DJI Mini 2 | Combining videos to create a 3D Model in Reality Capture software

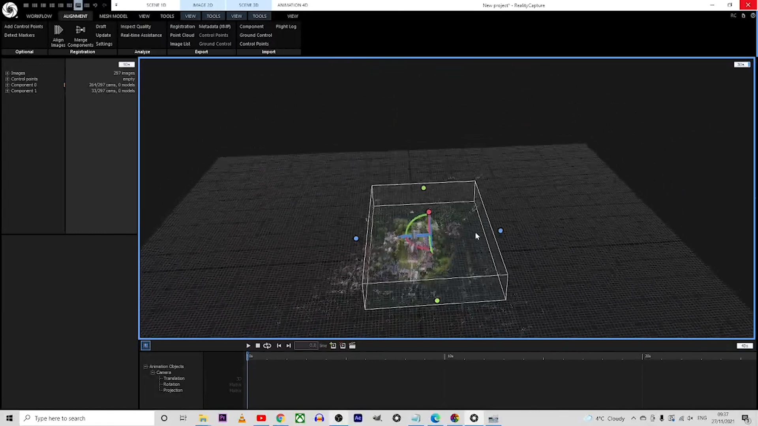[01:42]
Because the point cloud comes with a lot of noise in it, we will need to get rid of some of it. So we will create a region around
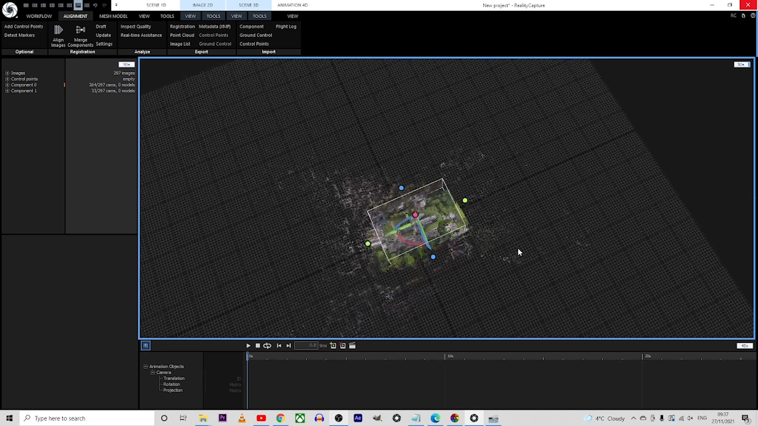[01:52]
the object or the building we want to create the 3D model.
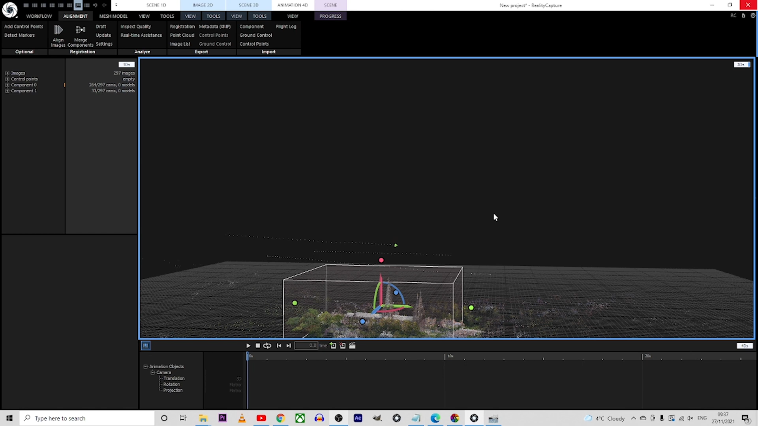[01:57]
To create a mesh we will need to select the mesh model tab and then
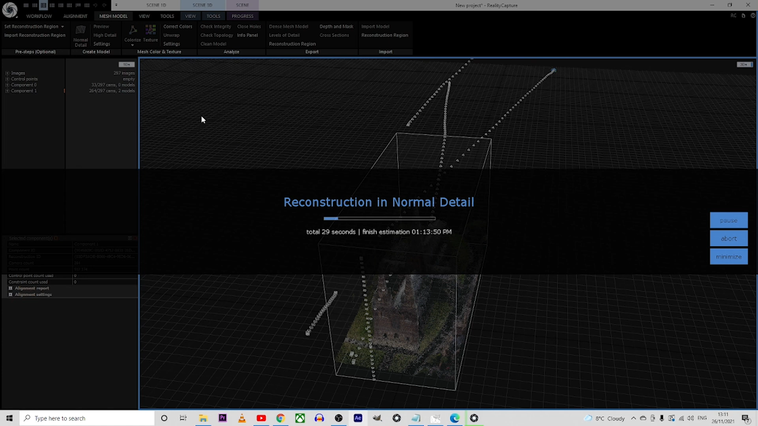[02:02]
we will go to normal detail and we click on it. Once again the waiting time it all depends on the complexity of your model.
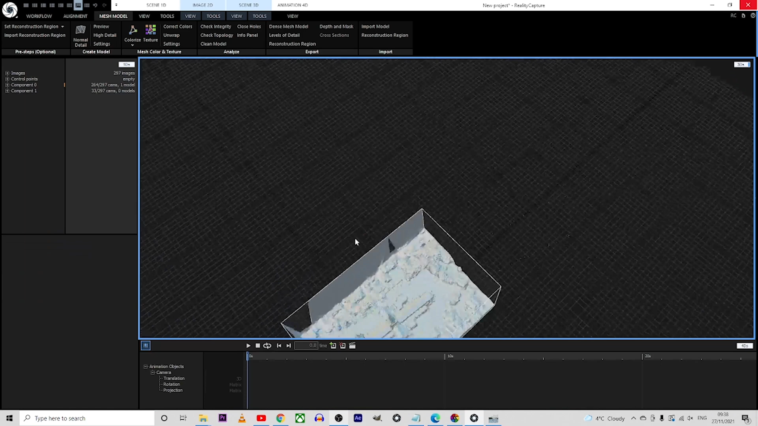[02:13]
As you might notice the mesh doesn't look really
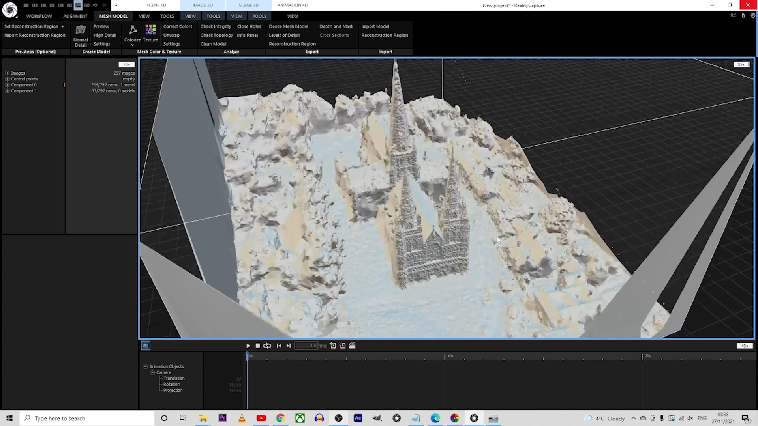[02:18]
bad even if it's created from some videos.
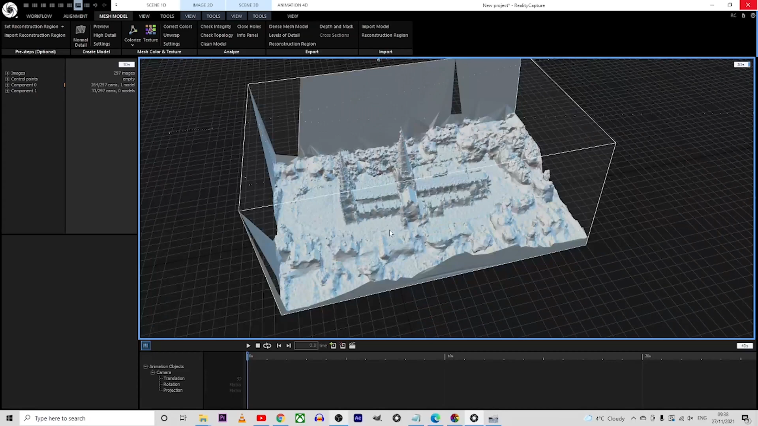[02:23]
And the last step in creating the 3D model will be to add the texture to the mesh.